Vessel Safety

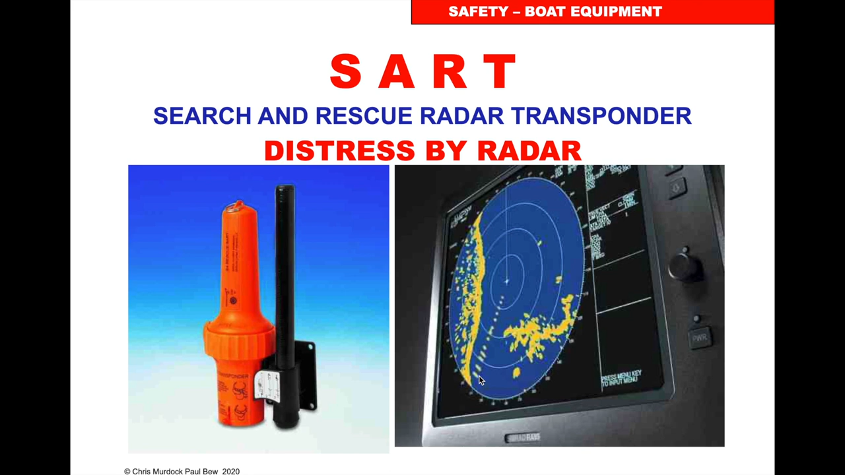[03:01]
You don't often see this on leisure sailing and motorboat craft but increasingly we are using radar. So if we have a radar and we see those dots it means somebody's set off their search and rescue radar transponder and we must respond to that distress transmission. Navtex.